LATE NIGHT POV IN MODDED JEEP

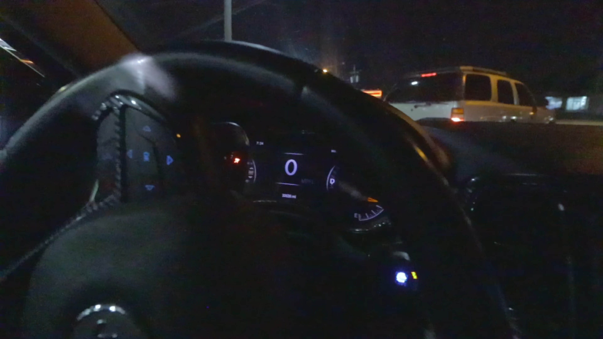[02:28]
So yeah, kinda hear what's going on outside.
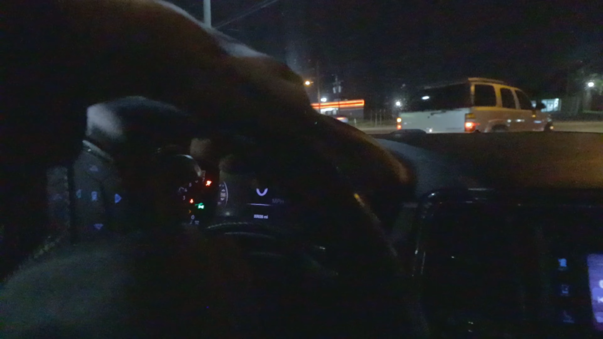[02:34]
But that's the main good thing. I know they see the lights and they going crazy about it. Look at that.
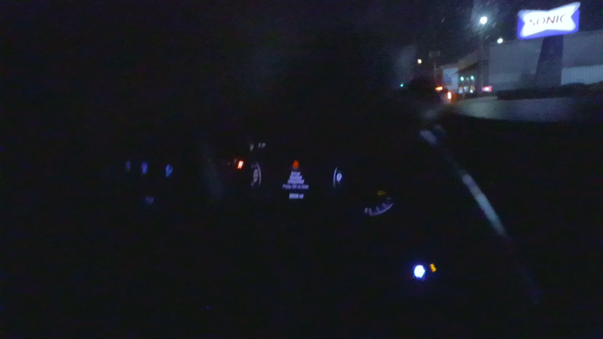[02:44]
I would skip a few people, but I ain't gonna do it today, bro. It's good. I got my lights on, it look like police right here. I'm just sitting there, I don't think it is. This is a little Tahoe.
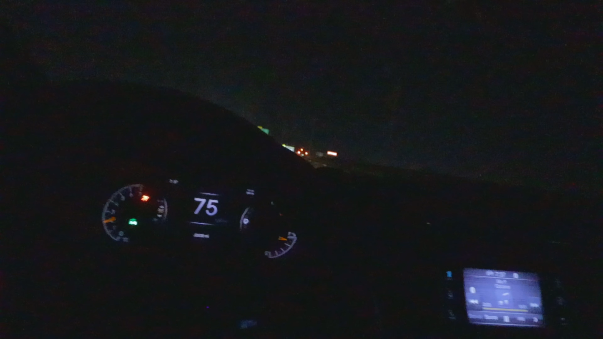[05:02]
I really low-key, only thing I don't like about having the lights, bro, like, you can't really do nothing with the lights on, because like, they gonna know you the only one with the lights on. You see how all these cars don't got no lights on it? Like, you see how they just dark? So it's like, I'm the only one right now with lights on. So it's like, literally, if I was to, like, I ain't even gonna say nothing, son,
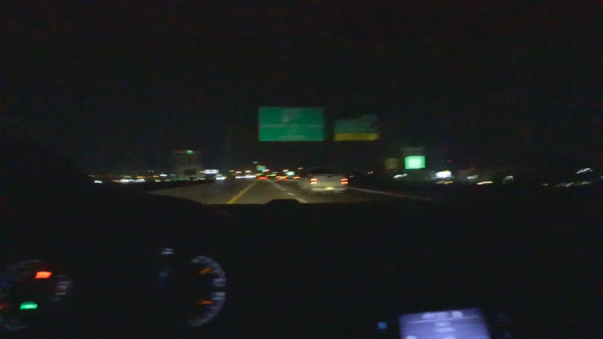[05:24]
because I know how the people be, so I don't got time for that. That look like a, that could be undercover right there. Hey, we gone. We gone. He gonna have to get his car in front of me, son. He going faster than me. I ain't gonna lie though, bro, during the daytime, bro, y'all, I can't do a POV in the daytime, bro, because it's just too much traffic, bro. I ain't gonna lie, it's literally gonna be a traffic POV.
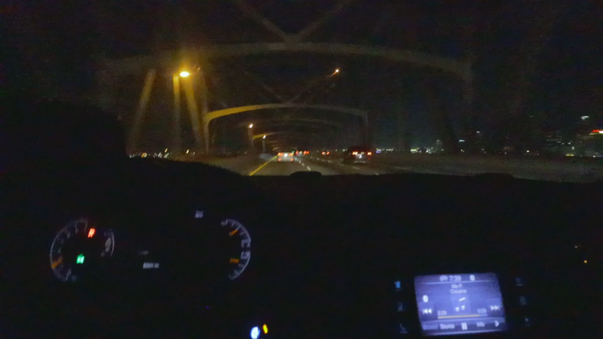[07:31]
But I don't know what it is. Look at that boy flying over. So I gotta get out this lane, bro. I don't know what this man doing, bro. They trying to box me in. I hate when, like, son, look at this car, bro. You just swerving left to right, bro. Like, what's thing on brakes, though? Oh, no. See, don't be in the left lane on brakes, bro. That's one thing that I hate. Let me go around.
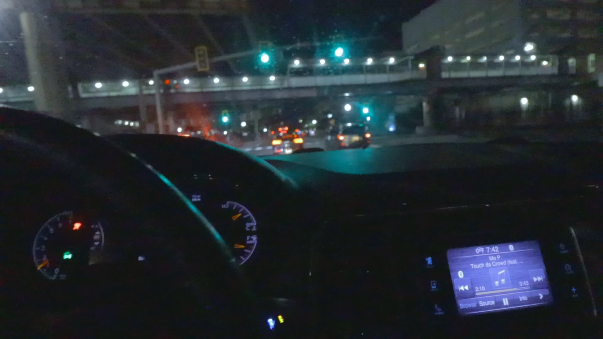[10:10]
Let me hop in that lane though, cause he's not moving. Okay. What is this guy doing?
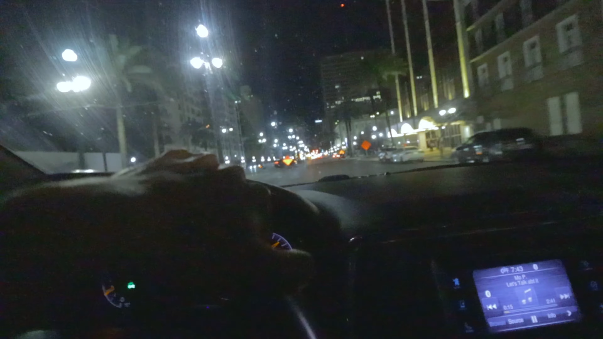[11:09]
I might turn off my lights, son, because I don't want the police to be tweaking like that. But you know what time it is.
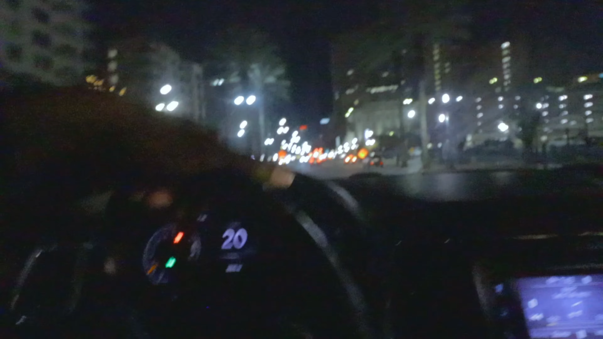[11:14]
You know what time that I pull up. I ain't gonna lie, son. This city's so dark on some shit at night. My bad, bro. I be cursing. And another thing, bro, if y'all is coming down here, bro, I hope y'all know they got a lot of fucking bumps everywhere. So, like, don't come through this bitch trying to speed, my boy. Oh, what is this? An officer behind me? Oh, they got an officer behind me. I didn't even see that, boy. I'm just cruising up.
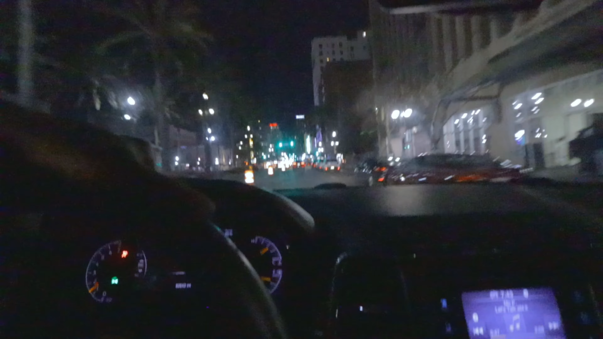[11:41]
I ain't even on none. I ain't gonna lie, ain't nothing really out here, bro. Everything closed for real, for real. But we still gonna see what's cracking. Y'all see that boy behind us? On the camera.
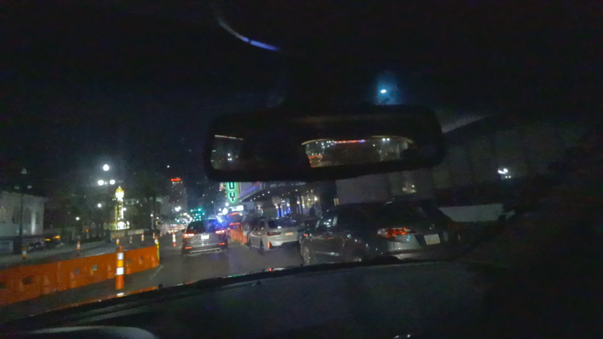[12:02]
I know he ain't flick his lights. Well, nah, he ain't flick his lights. I thought I was tripping. That's this man's lights. Bro, he coming backwards, bro? Bro, you on the wrong side of the street, bro. I don't know, what are you on?
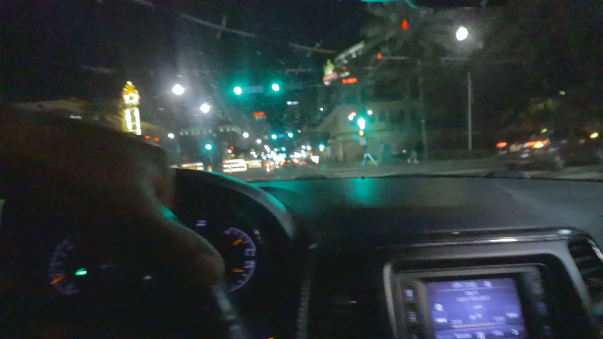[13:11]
Damn, I'm hitting bumps like a motherfucker. I know they got bumps.
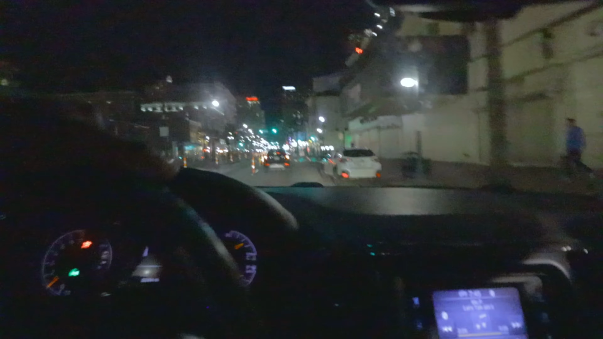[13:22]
I ain't gonna lie, son. Why they blocked off all the good street stuff? That's what I'm trying to say. They blocked off everything.
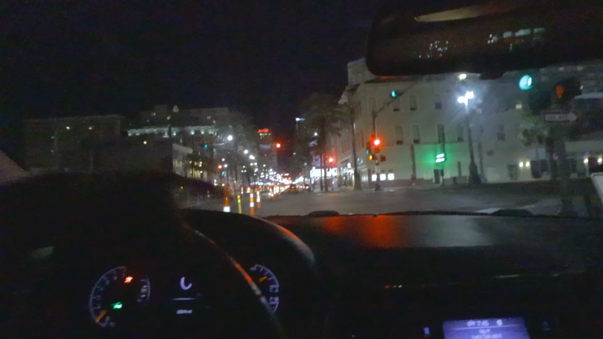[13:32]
Probably because of parades. I'm tripping. I forgot that fast, bro. Y'all don't know, bro. Mardi Gras just passed, bro. So that's why everything. Wait, so you can't even. Oh. You can't even. Back. That's cold blooded. I ain't gonna lie, we ride all the way down, bro. We gonna see what's going on. Mardi Gras just passed and they still got everything up, bro.
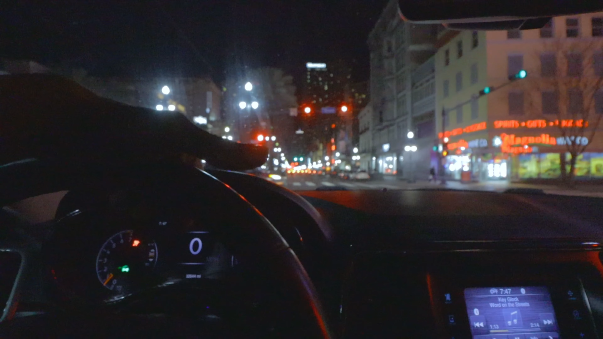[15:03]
I'ma go all the way down and I'ma wind up turning around. Cause we really just trying to see what's cracking out here. Ain't nothing much to, that look like a Durango right there. That's the Durango, y'all see that?
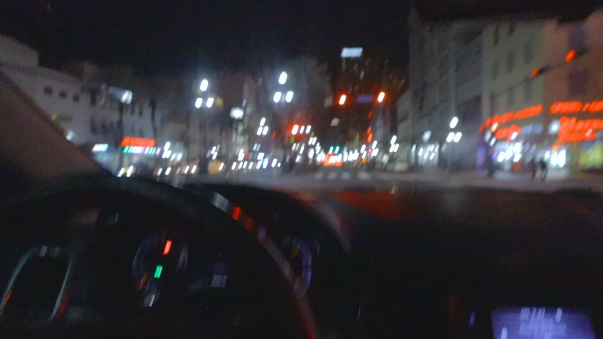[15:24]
Hey, let me zoom out. Damn, y'all can't see that. That's a little too far. That look like a Durango right there. That'd be nice, ain't gonna lie. My bad, y'all, I probably had the camera all the way to the right. But I ain't gonna lie, it's hard doing the POVs.
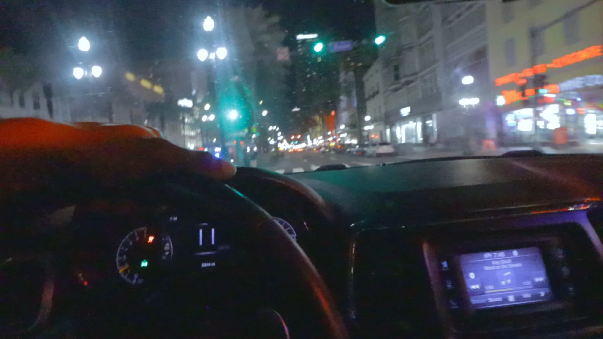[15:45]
It's kinda hard doing the POVs, but I ain't gonna lie. Only bad thing. Boy, I still gonna do it. I just wonder what, damn, sure can't go in front of any of them. Look at this officer. Bro, they, how deep are y'all, bro? I think they probably scared. This is an all-black truck, though. So that'd be the only thing. I kind of feel them, though, son.